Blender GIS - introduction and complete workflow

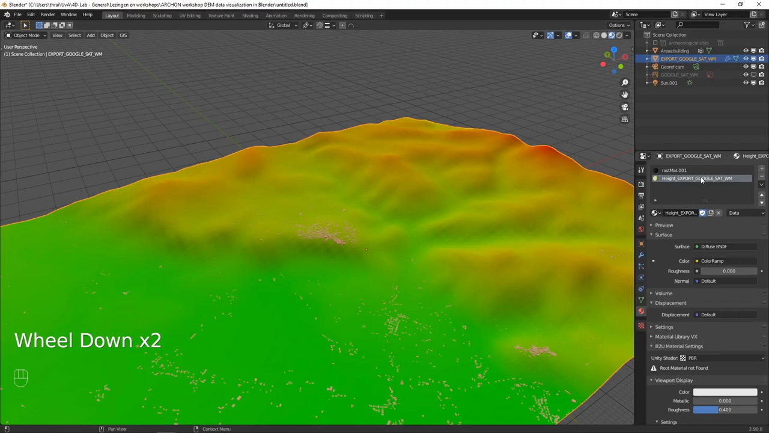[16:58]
elevation. And besides a height material it also created two other materials.
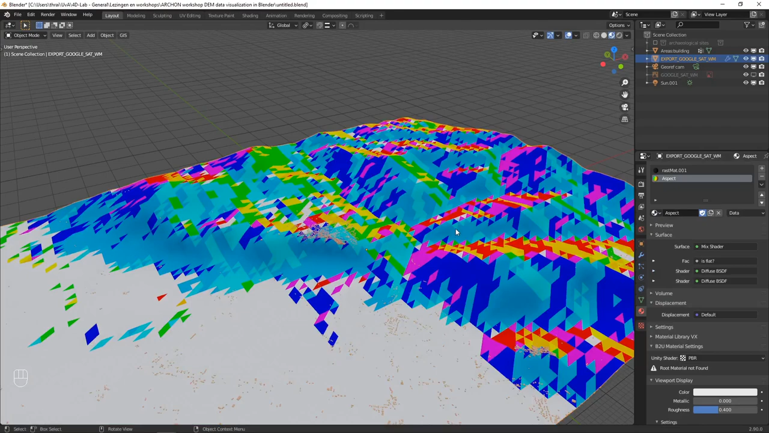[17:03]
One for aspect which is the orientation of the terrain. South, north, west and east.
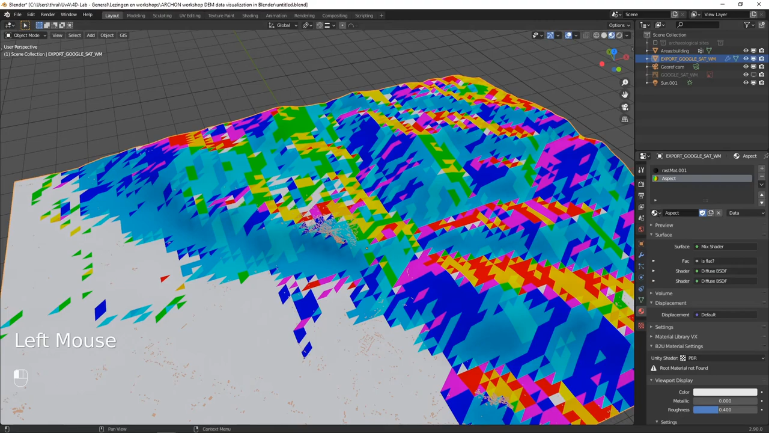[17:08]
And one for slope. Or the steepness of the terrain.
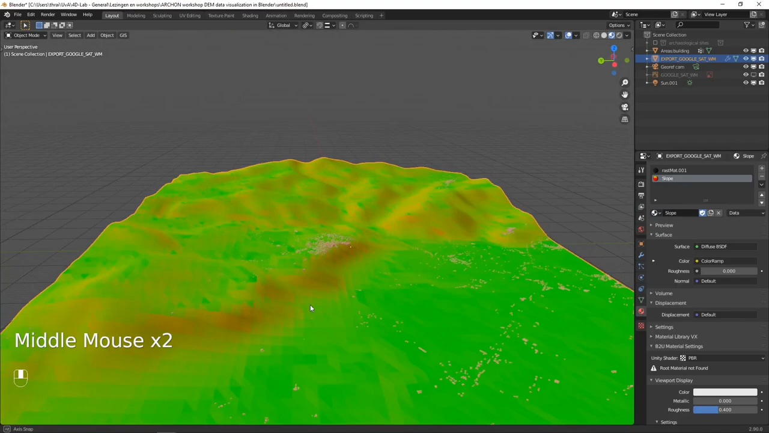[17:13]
Which red in this case is a steeper slope than the green. It is very easy to change the color scheme of these different visualizations of landscape properties. So we're going back to height. And then we're going to material properties. Below the surface section you find a color input which is called the color ramp.
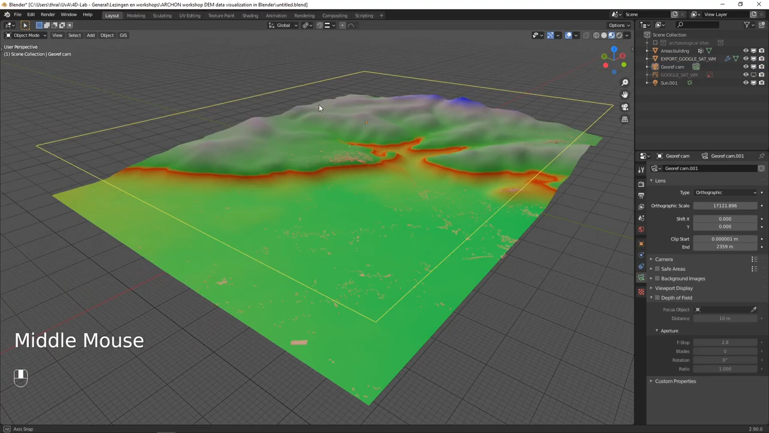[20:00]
This is positioned exactly above the terrain looking down on it. To go into camera position you hit the zero on the numpad or you hit this button here toggle the camera view.